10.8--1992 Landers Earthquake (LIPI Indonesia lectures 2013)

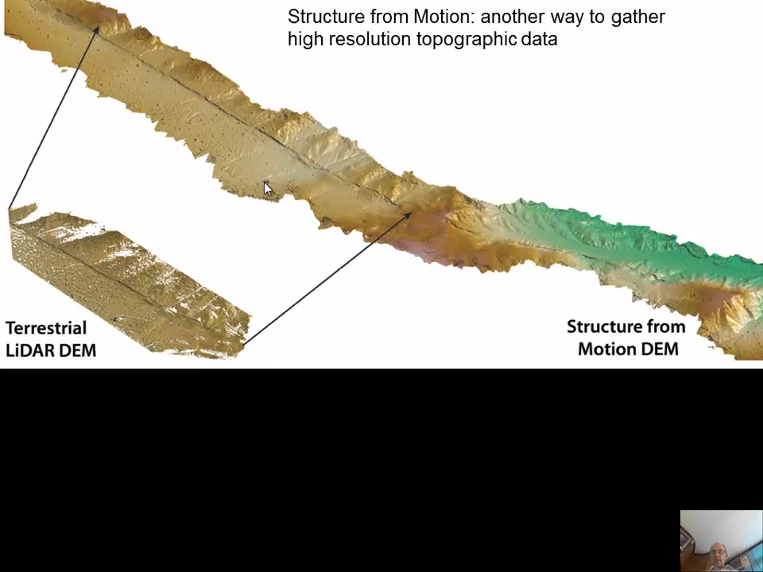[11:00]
So the structure for motion can be quite useful also. It's not as detailed as the TLS survey by. So here's the, this is a movie, another movie with, I'm using the, we made an ortho photograph,